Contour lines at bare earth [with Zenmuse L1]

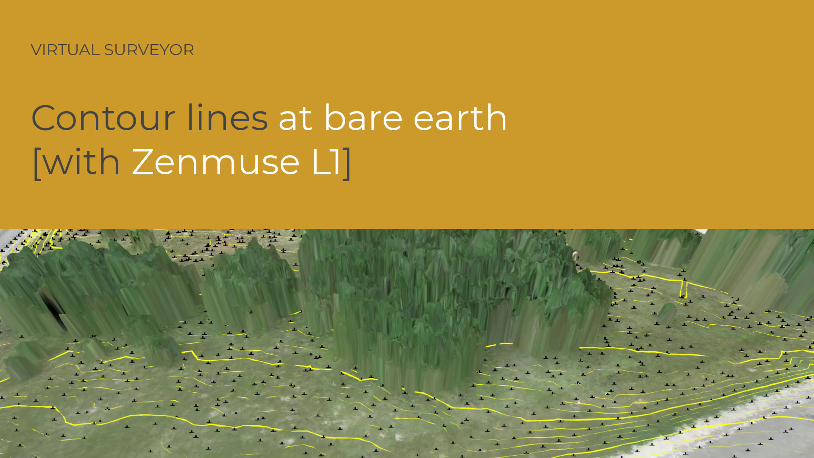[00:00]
Today, I'm going to show you how to create contour lines at bare earth. I will use DJI Zenmuse L1 LiDAR data.
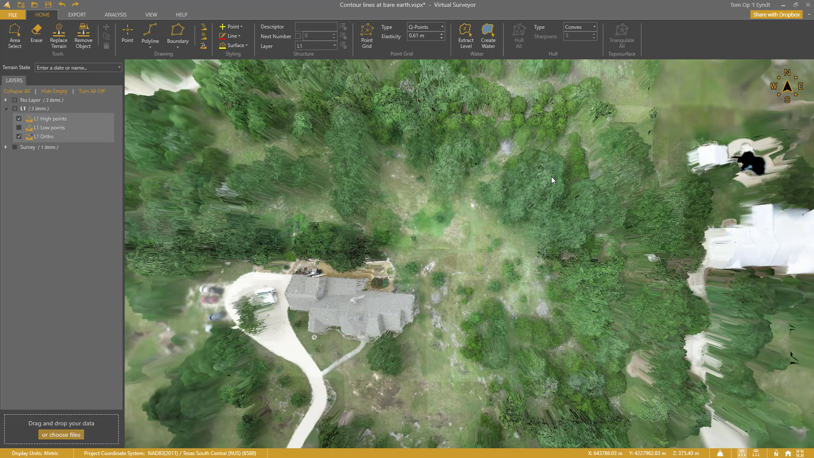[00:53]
This is even more evident when we disable the orthophoto.
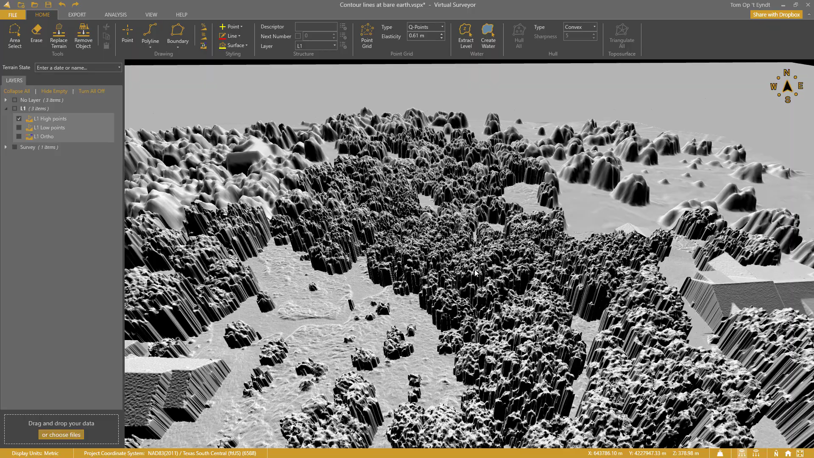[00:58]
You can really see a lot of tree canopies. Let's enable the L1 LiDAR low points data.
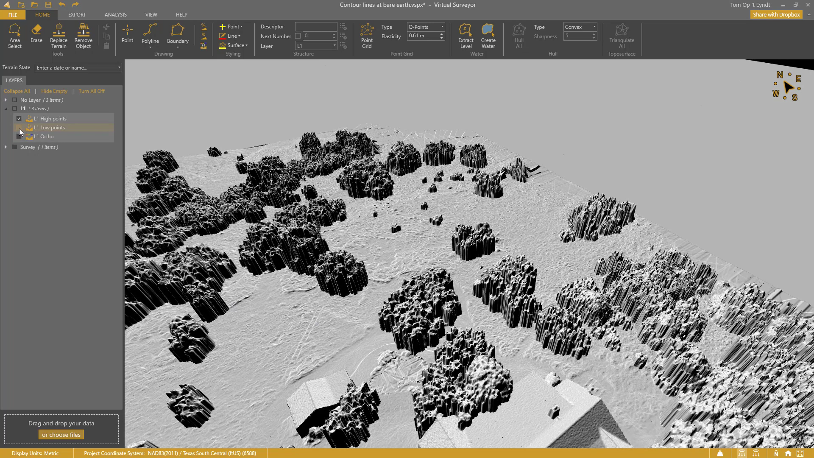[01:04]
This immediately reveals some very interesting
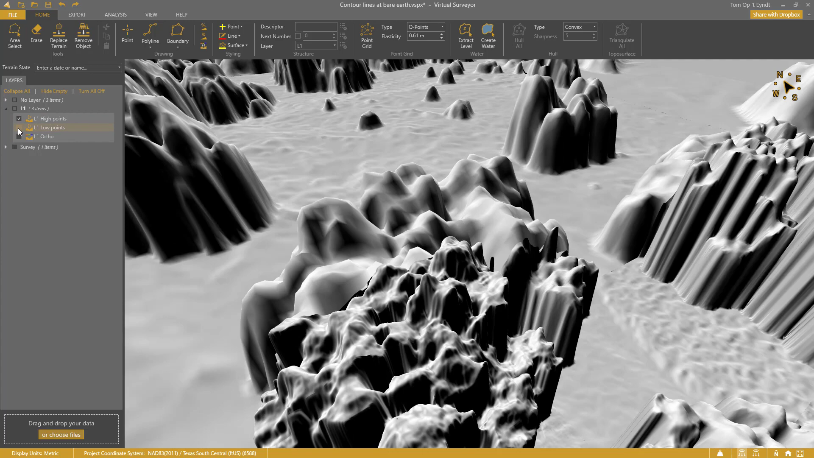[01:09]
structures that were previously shrouded by the vegetation.
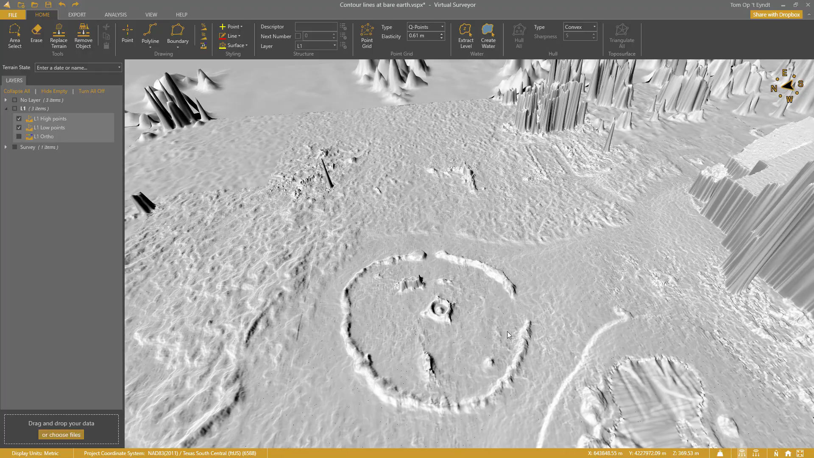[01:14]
This is a really cool characteristic of LiDAR data. It doesn't only reflect on the top of a canopy.
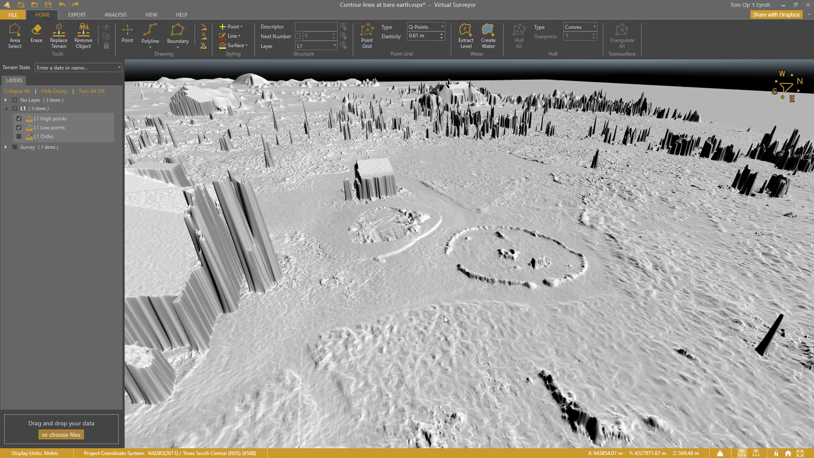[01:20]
Some laser beams will go between the leaves or grass and reflect on the ground.
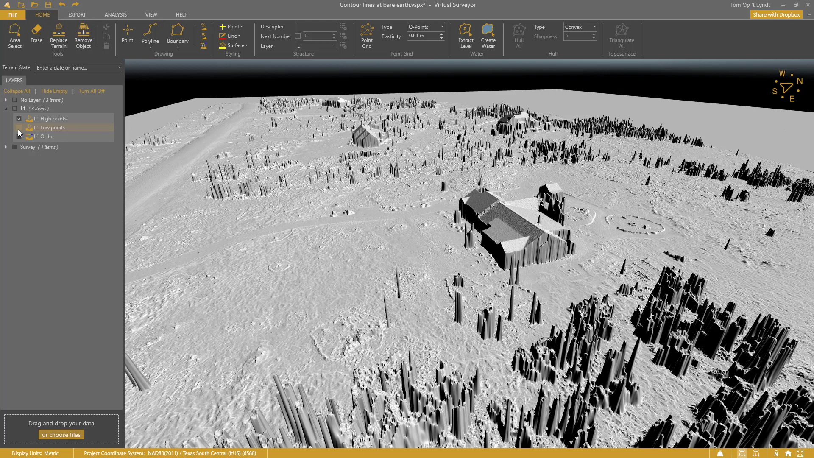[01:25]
We are going to use this principle to generate contour lines at bare earth.
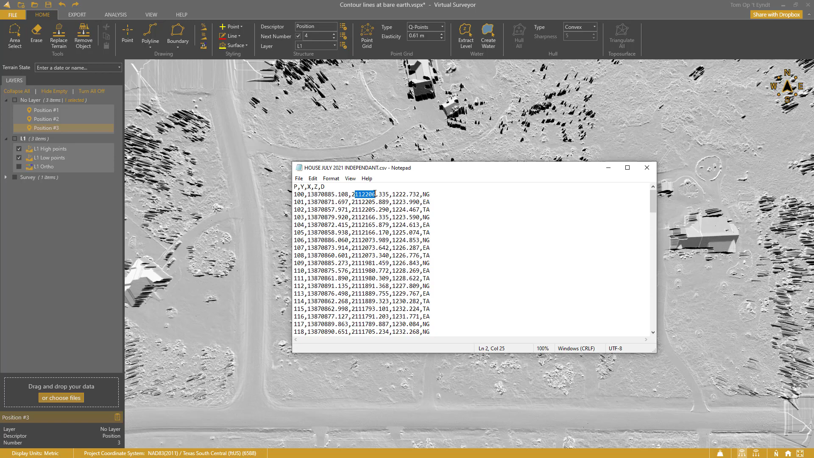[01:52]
Northing, easting and elevations were provided. I click choose files and load this file.
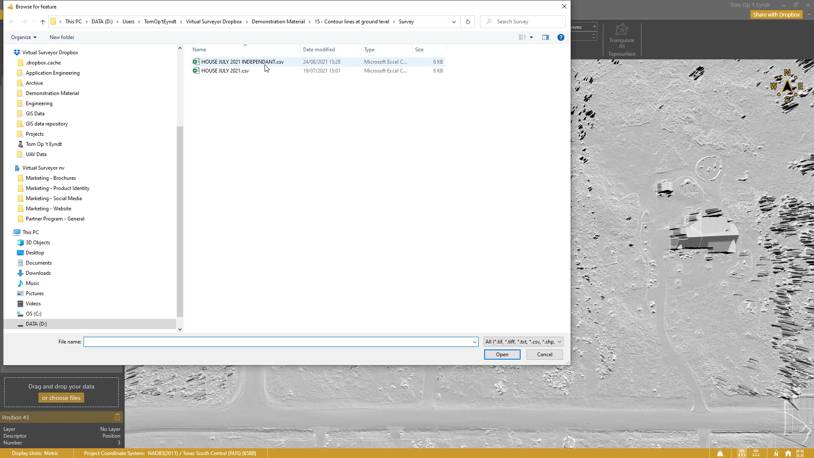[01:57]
All these points are created at the measured elevation and are independent from the L1 data. I will use these points to check the accuracy of the data. I go to export and click checkpoints. The result shows an amazing 5 cm RMSE using the 123 checkpoints. I can even enhance the result by offsetting the elevation model with the average difference.
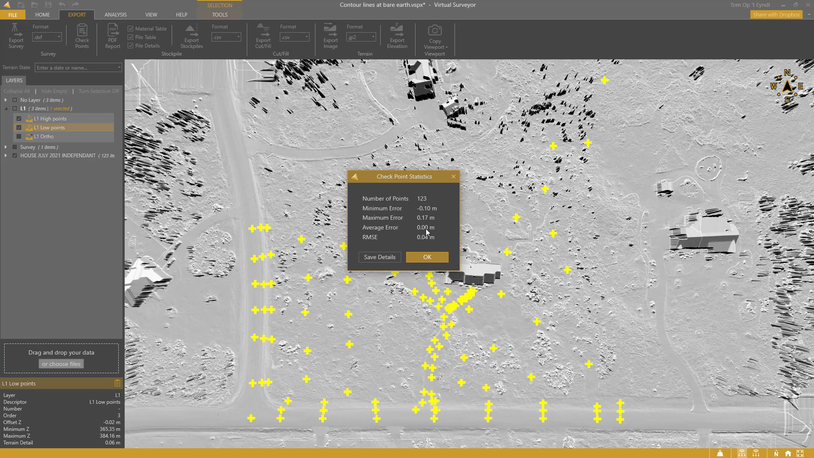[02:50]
I check again. Export Checkpoints Checkpoints The average error is now 0 and I have a slightly improved RMSE of 4 cm. Now that I am assured on the accuracy, I am going to take you through the entire workflow. Step 3. Low pass points The LiDAR data doesn't always reach the ground.
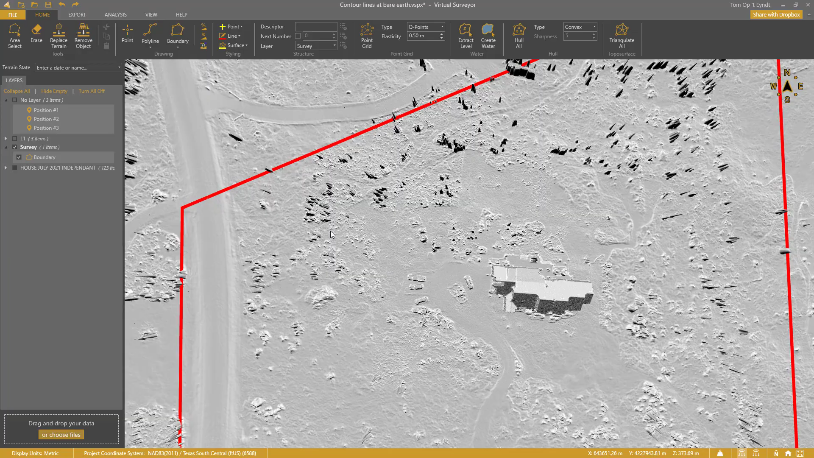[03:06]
I have some remaining tree stems.
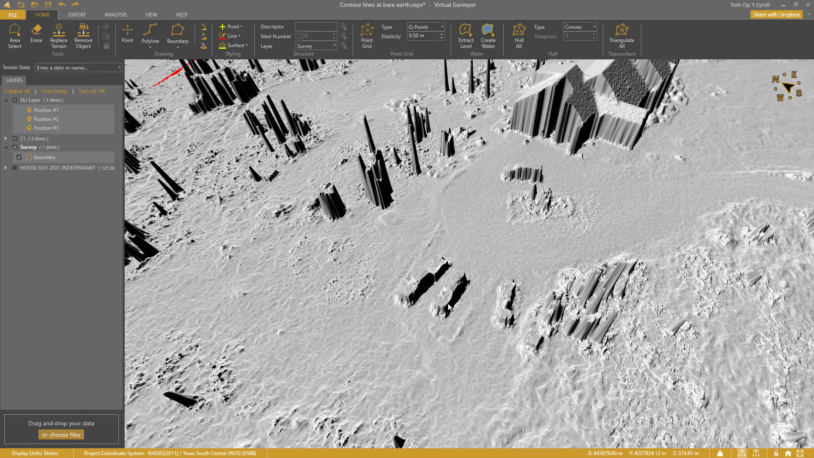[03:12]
These cars and the house. These cars and the house. But that is okay.
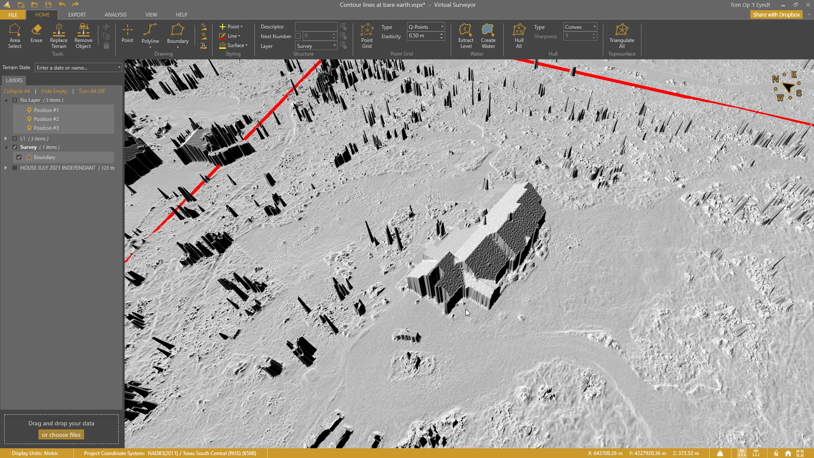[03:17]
I will model a topographic surface under all these objects. I select the project area. I set the point grid type to low pass. And the grid size to 1 meter. I click point grid. The algorithm attempts to place one point about every meter. And again, it will favor the lower areas.
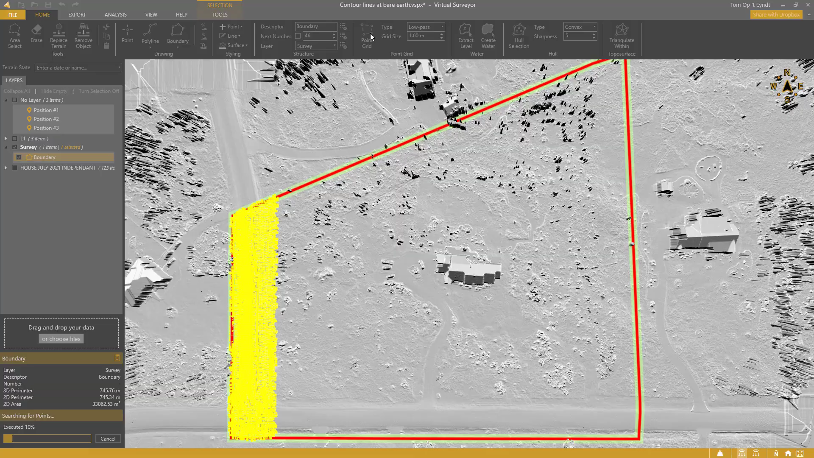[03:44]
Let's have a look. It nicely places points around these trees. The algorithm also searches for the lower points in the grass areas. And the really cool thing about this technique is that it allows me to create a lightweight CAD model.
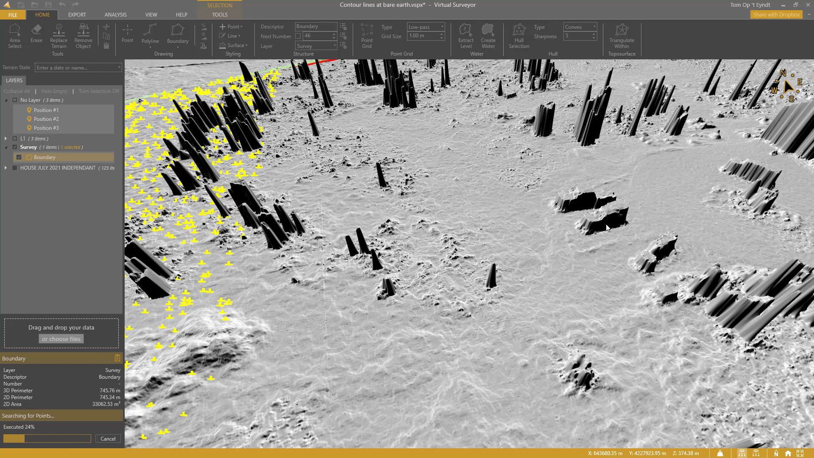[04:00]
A point cloud is just too large and pixels are just too difficult for CAD software.
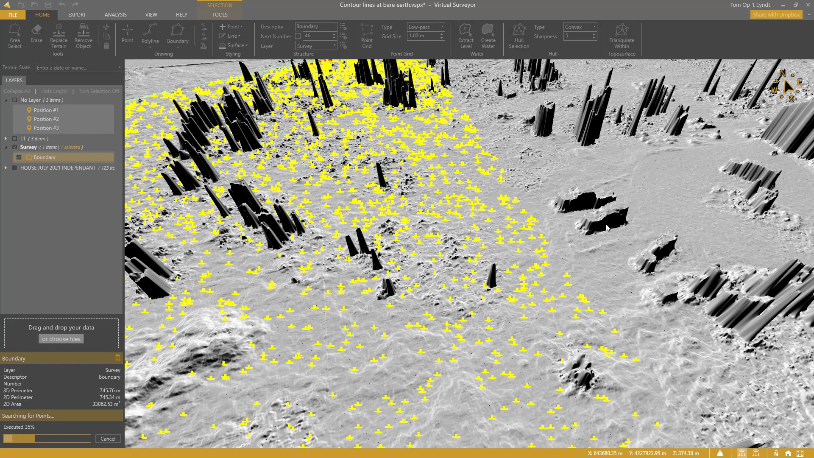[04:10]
I will generate my contour lines from these low pass points. But I am not there yet. Step 4.